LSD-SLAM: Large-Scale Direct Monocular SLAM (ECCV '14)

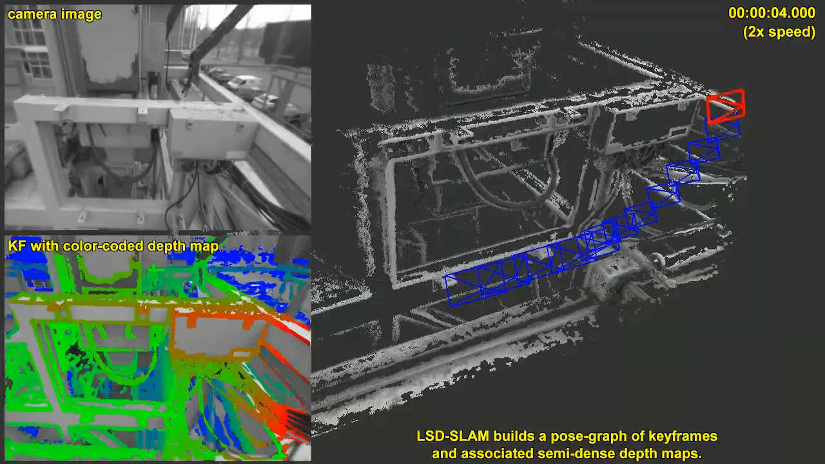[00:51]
These are estimated by filtering over many small baseline stereo comparisons, while tracking is based on direct image alignment.
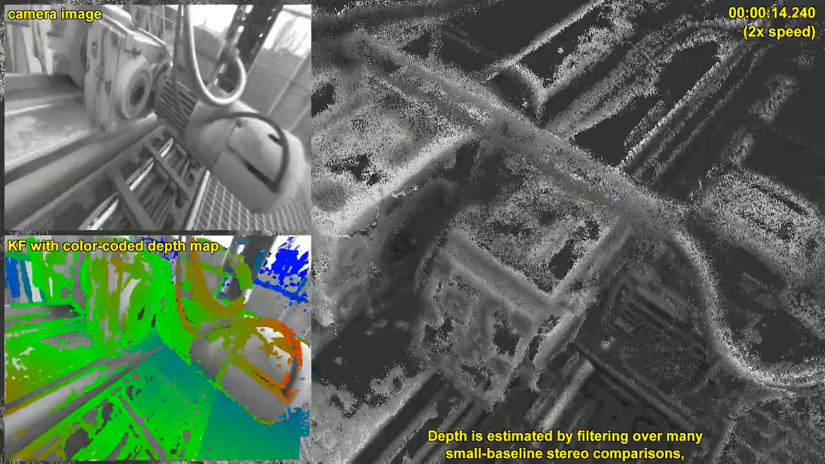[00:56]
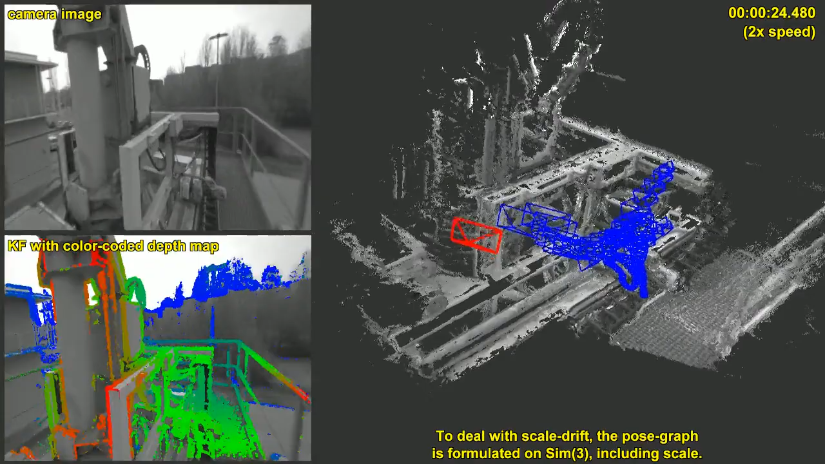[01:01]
To deal with scale drift, the pose graph is formulated on SIM3 including scale, and constraints are tracked using a novel tracking formulation to estimate the scaled pose between keyframes.
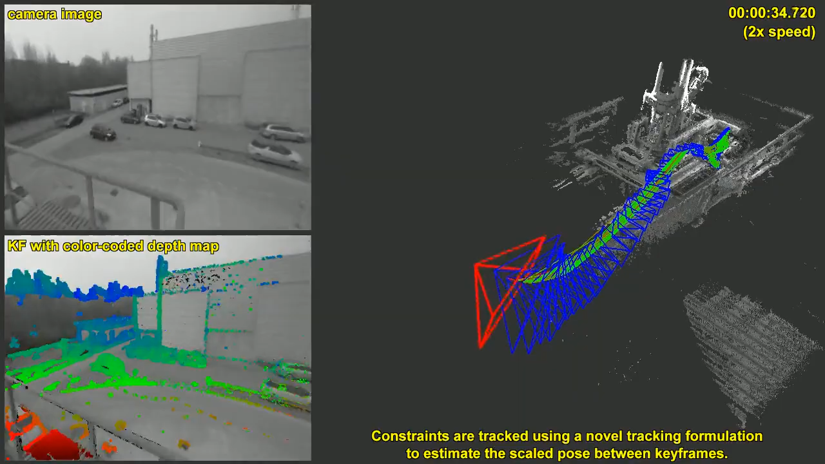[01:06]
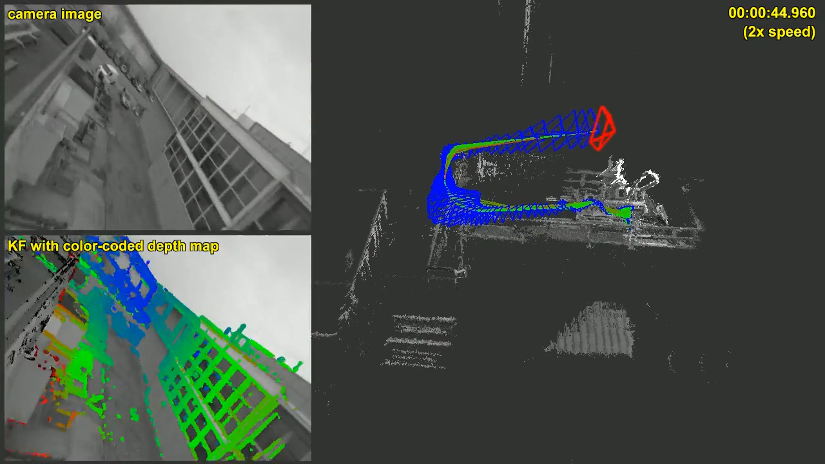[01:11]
By explicitly tracking for a similarity transform,
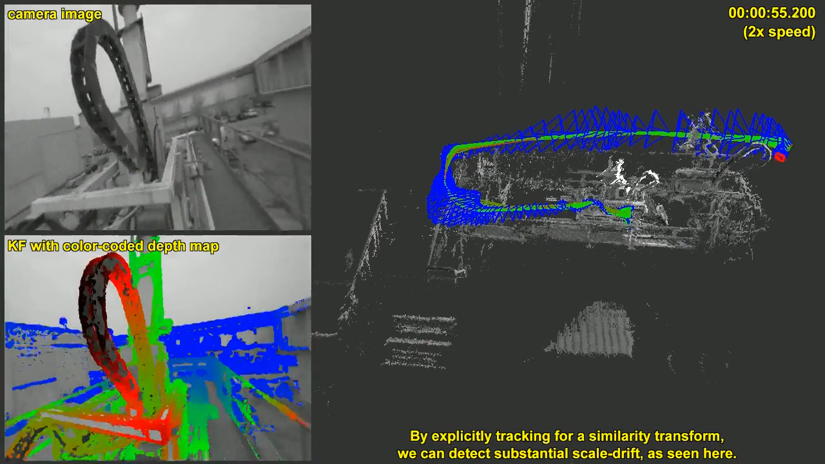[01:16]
we can detect substantial scale drift as seen for example here.
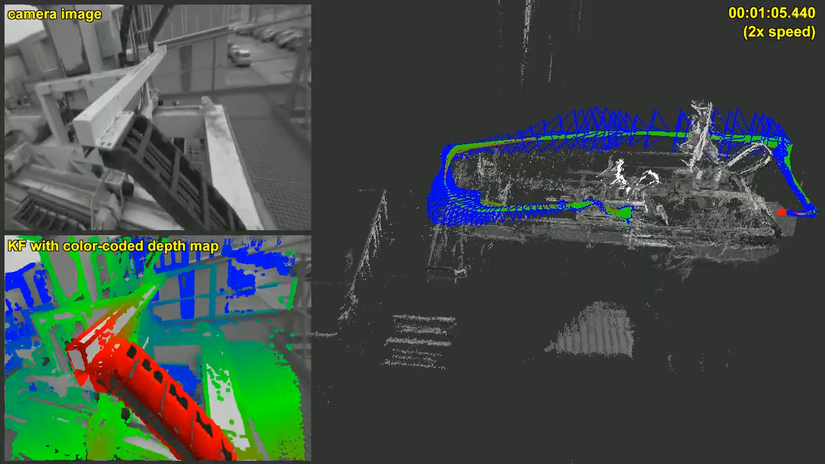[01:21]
Once an initial loop closure is found, accumulated drift is corrected and misaligned geometries shift into place.
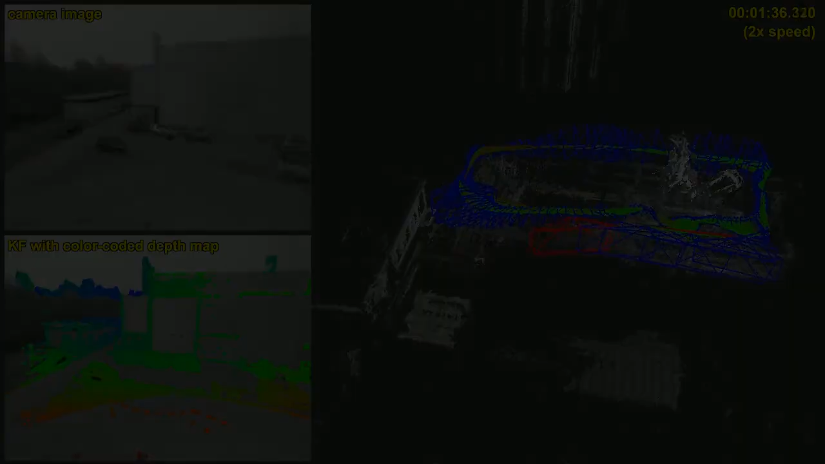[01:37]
LSD SLAM can simply be initialized with a random depth map as can be seen here, while PTEM requires a separate initialization procedure.
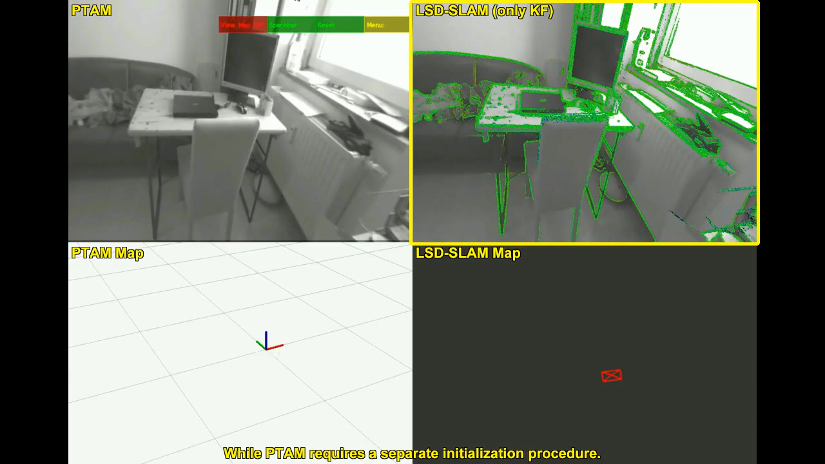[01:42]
Note, how as a direct method,
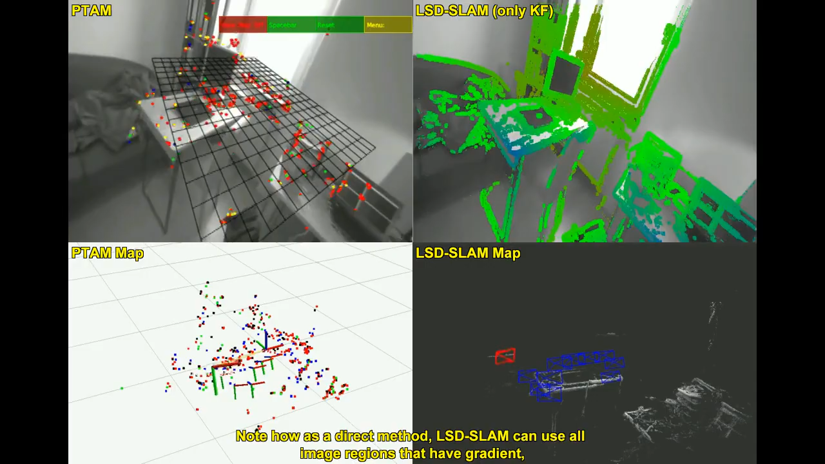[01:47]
LSD SLAM can use all image regions that have gradient, while PTEM can only use corners, discarding much valuable information.
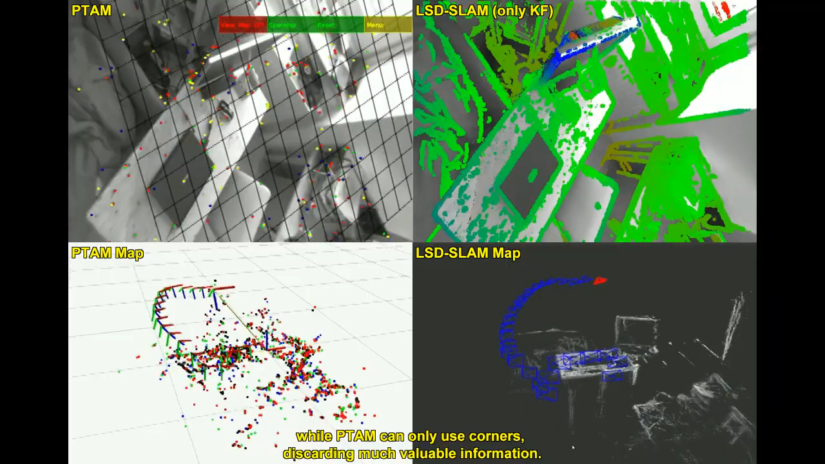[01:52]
This leads to a much denser and more detailed reconstruction.
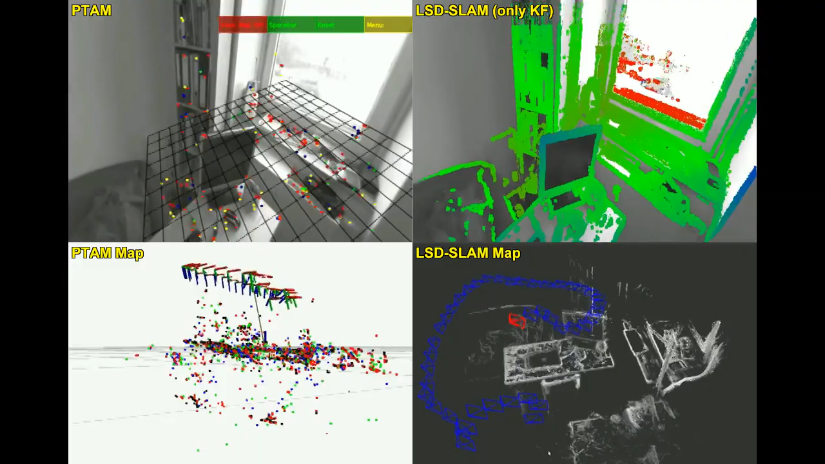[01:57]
It also contained much less outliers, thanks to filtering over many small baseline frames, in contrast to using only few large baseline keyframes.
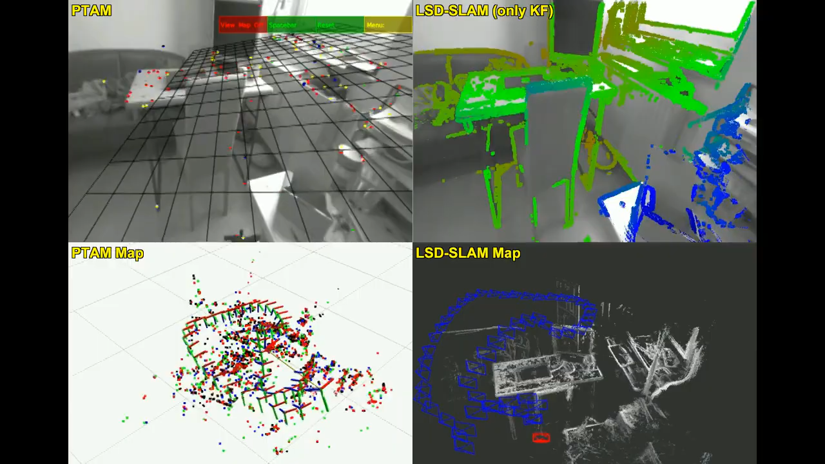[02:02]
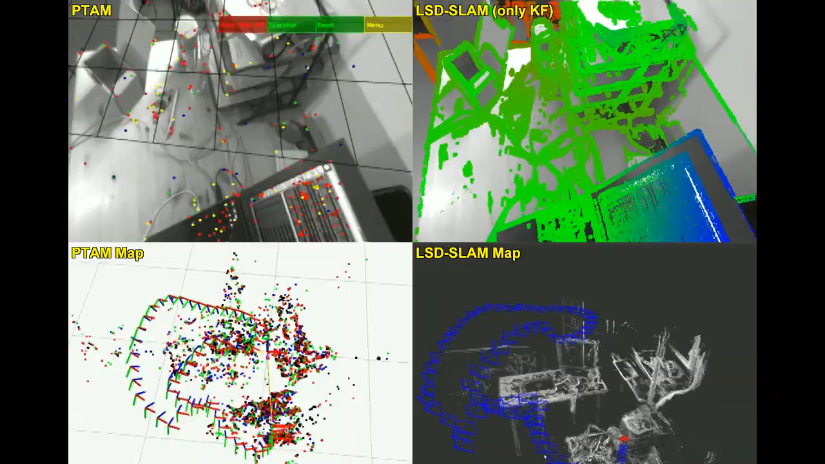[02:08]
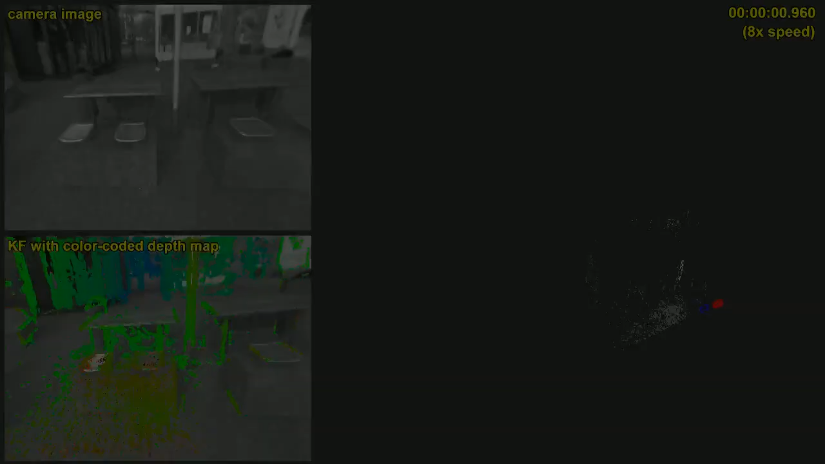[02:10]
Here we show a long trajectory walking around the building.
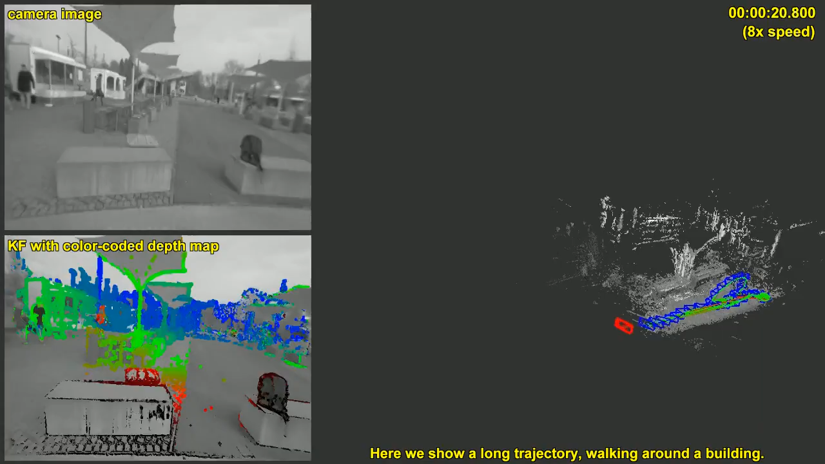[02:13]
To demonstrate the robustness of LSD SLAM, we include some difficult parts,
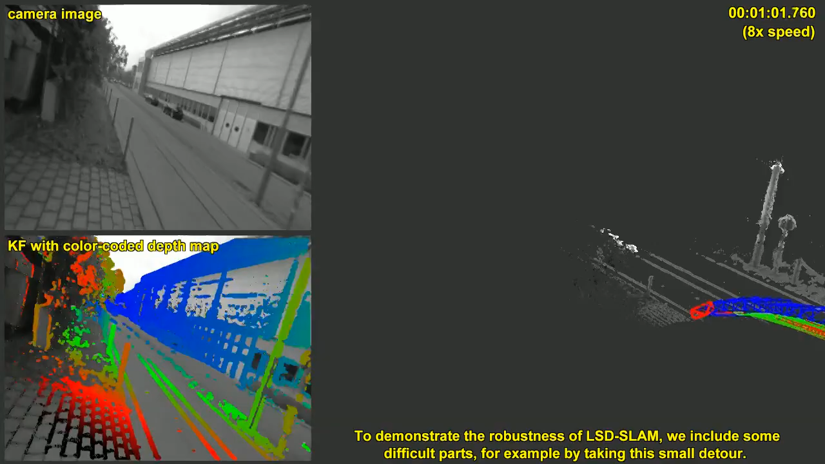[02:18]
for example by taking this small detour, or by including many camera rotations and sequences with little structure and keypoints.